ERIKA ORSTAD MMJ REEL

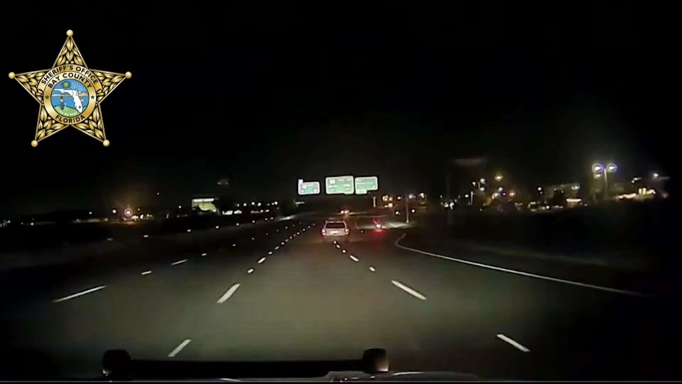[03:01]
Bay County Lieutenant Chad King calls for backup after spotting a vehicle with suspects from a shooting in Ebro. At some point, one of the occupants of the vehicle pointed a firearm at Lieutenant King.